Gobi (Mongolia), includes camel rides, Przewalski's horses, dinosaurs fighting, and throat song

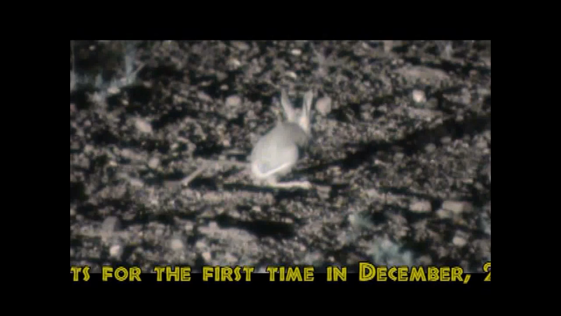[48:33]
The long-eared jerboa is layered with short hair, and its upper parts have a combination of kind of red and yellow,